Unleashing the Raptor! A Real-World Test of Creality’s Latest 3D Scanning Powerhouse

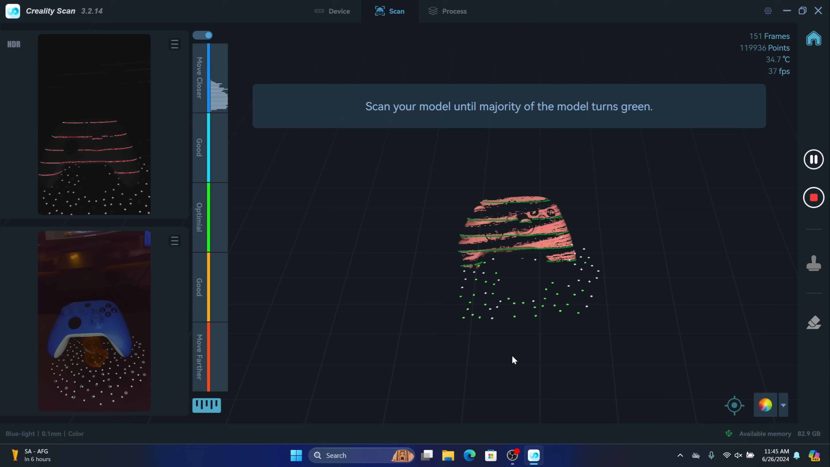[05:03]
and as you can see I didn't even move it and it's getting really good scan now you might notice that the tracking dots are starting to light up green
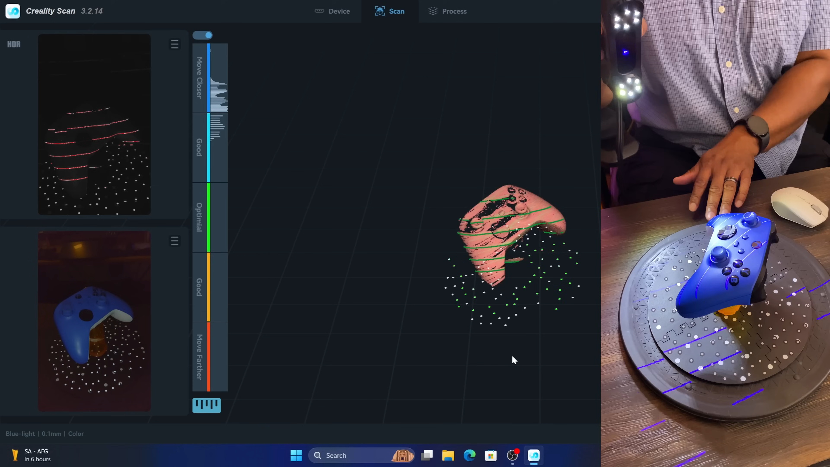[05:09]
and those are using the tracking dots that came with my Raptor so you want to use those on your surface so it has
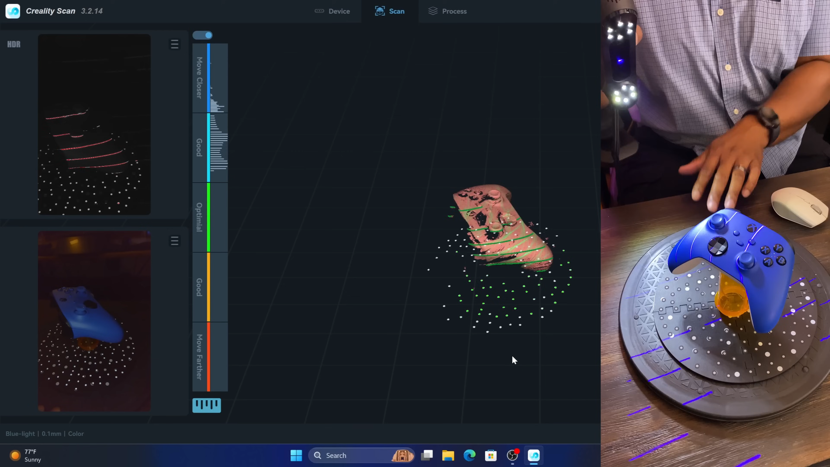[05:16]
some type of reference point at all times and if you notice that if I come down like this to try to hit it at the side it's
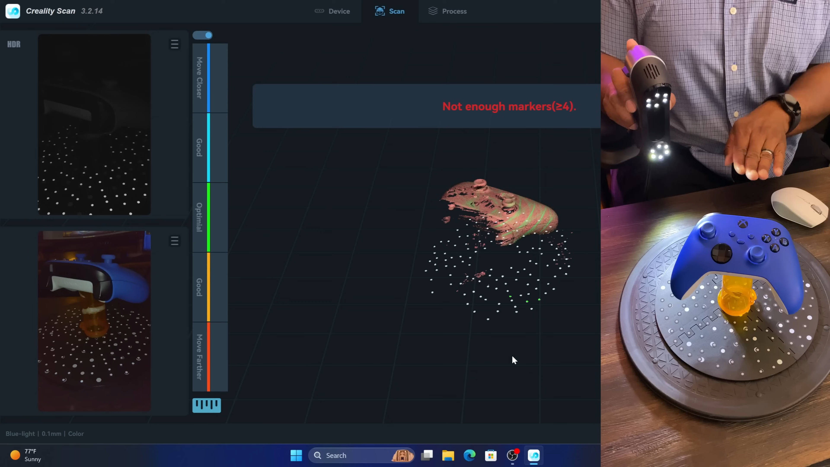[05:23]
not going to do it because it's going to say not enough markers and so you
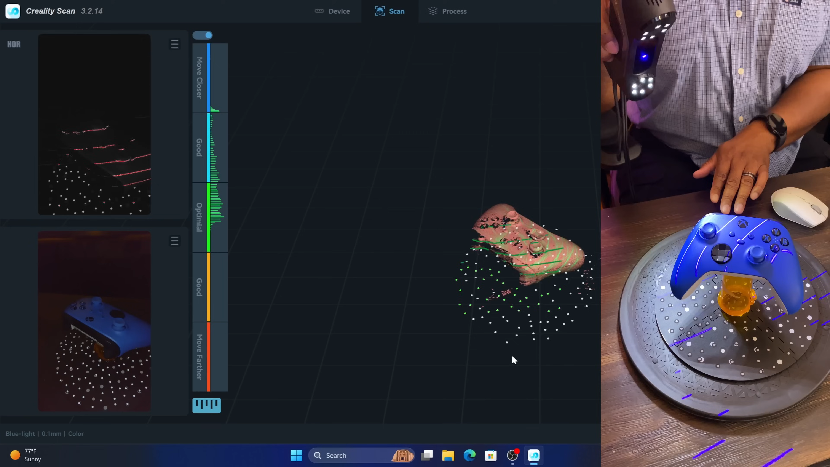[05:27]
always want to have your markers showing if you don't want to put it on your object itself and the way that I get around that is I'll
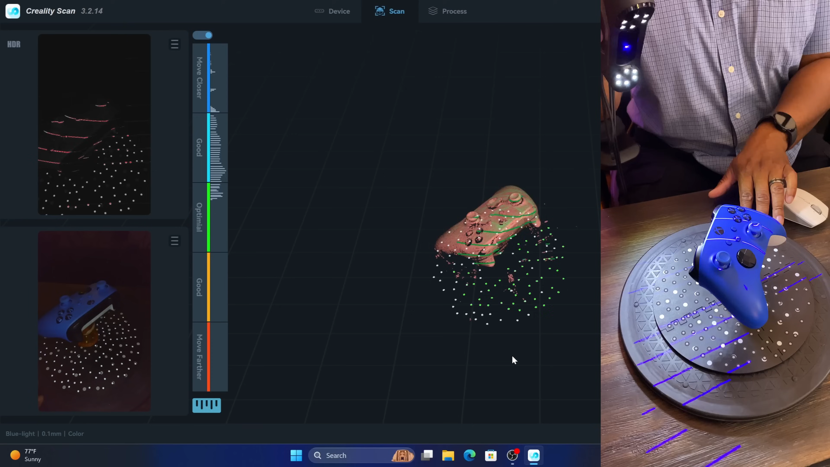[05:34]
do a scan from this side and then I'll flip it over and I'll scan it on the other side and then
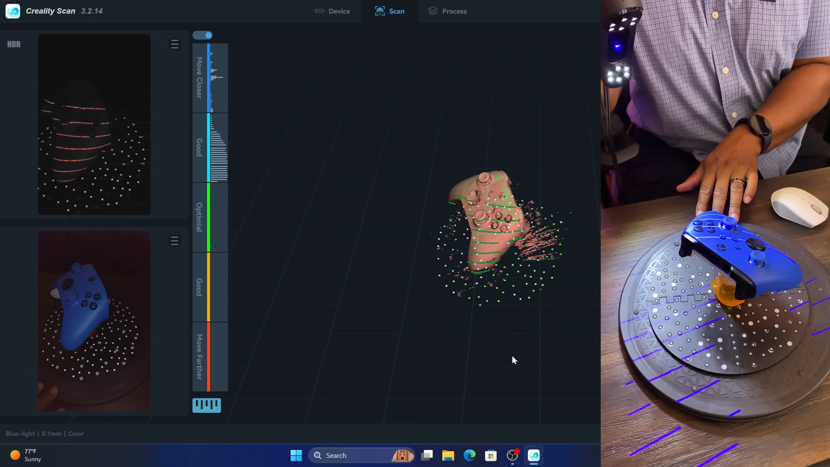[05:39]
I'll merge them together that way I don't have to ruin my controller and waste any type of tracking dots so I'll get as good a scan
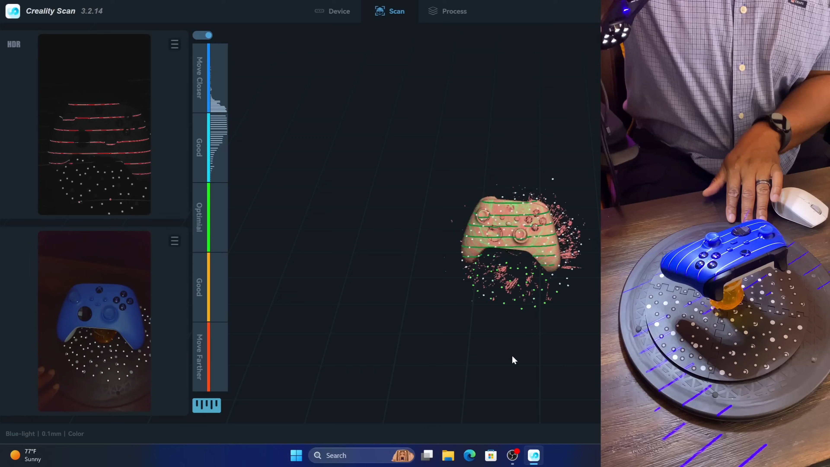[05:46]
as I could get right now and as you can see we're getting a pretty good frame rate with the
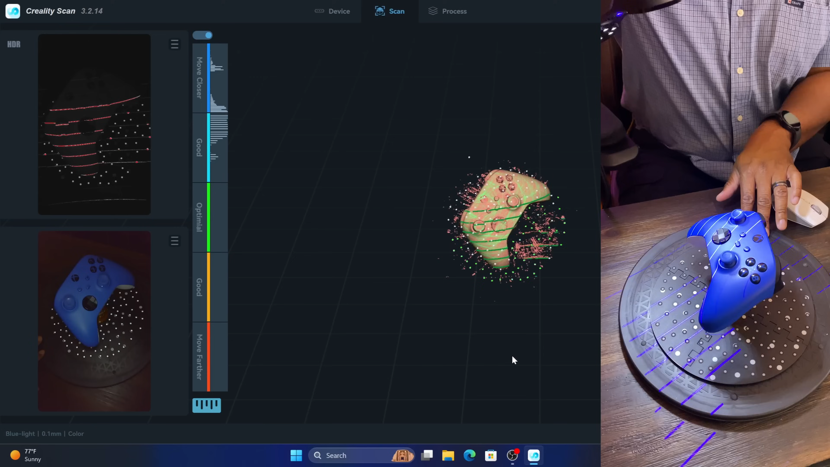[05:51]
infrared or sorry with the blue light so if you look in the top corner it's around
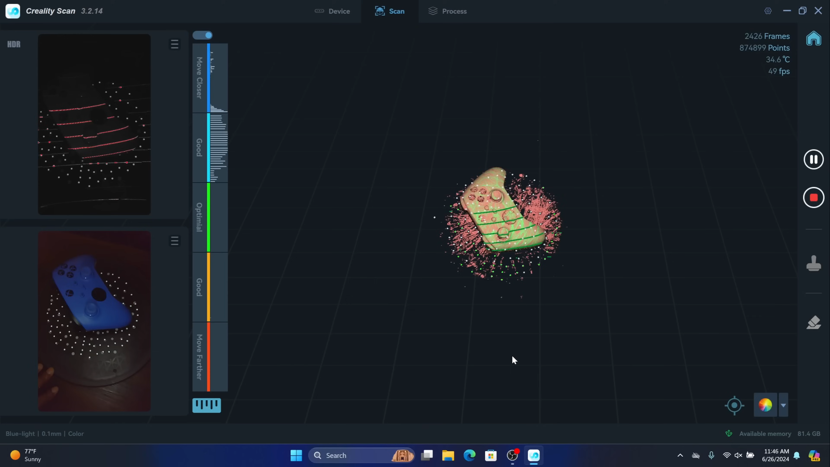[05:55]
49 frames per second which is way better than what we were getting with
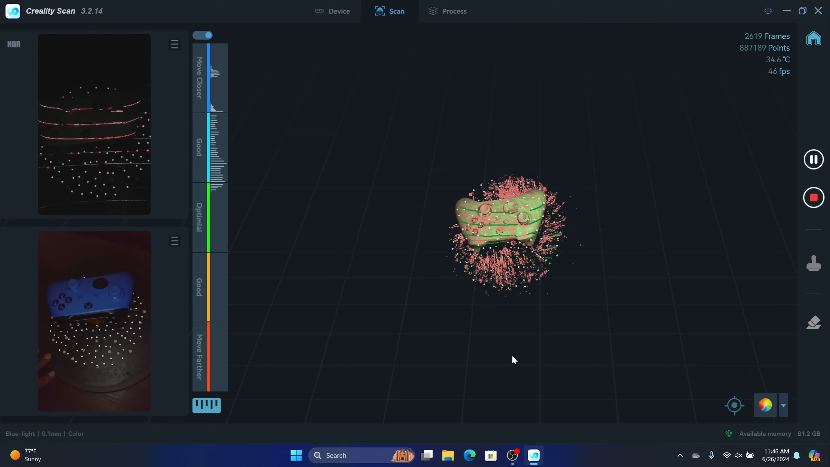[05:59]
the infrared but let me just hit this from the angle a little bit as
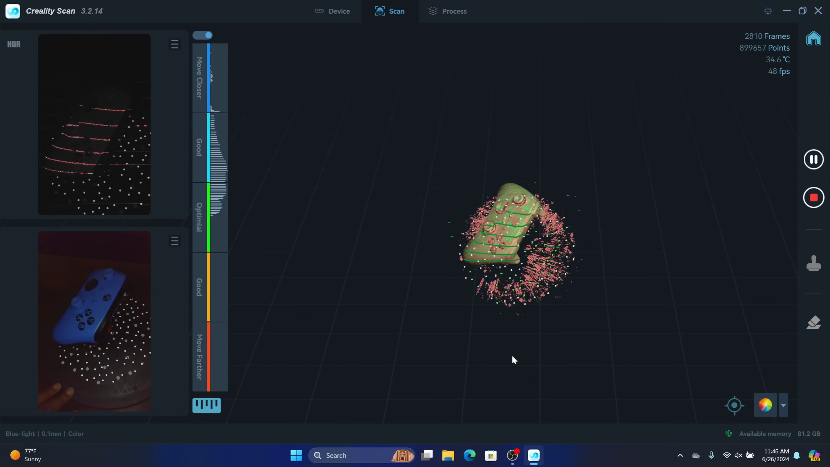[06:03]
well but from what I've seen inside the viewport it pretty much picked up everything that it needs to pick up
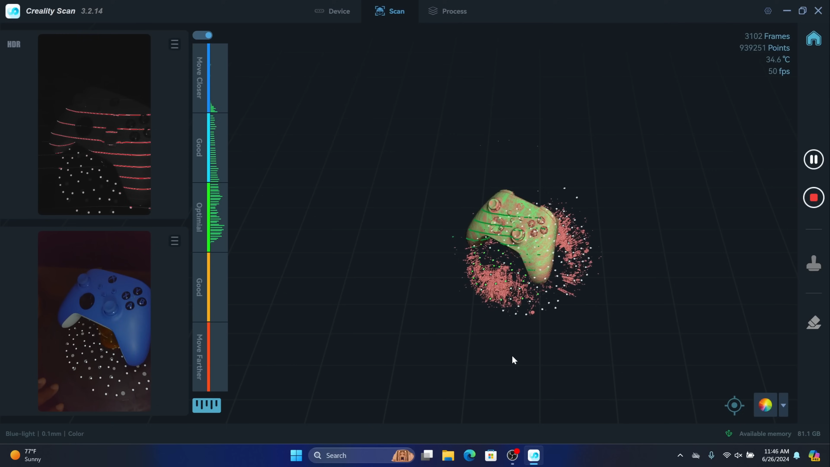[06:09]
I don't see it getting any better for this so I'm going to hit the play button on here I'm going to come back down here hit the